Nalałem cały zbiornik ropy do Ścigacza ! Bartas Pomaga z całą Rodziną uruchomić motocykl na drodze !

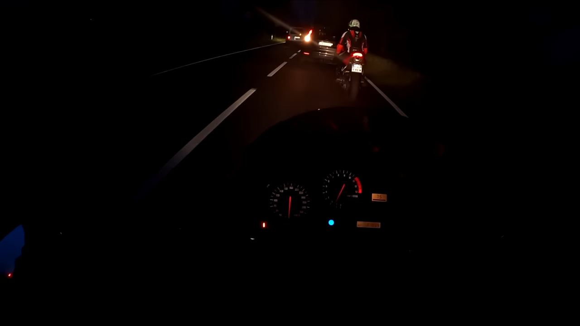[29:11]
szybkę mam ciemną. Coś tam widzę, ale słabo. Ale zaraz na krajówkę powinniśmy wjechać, będzie lepiej.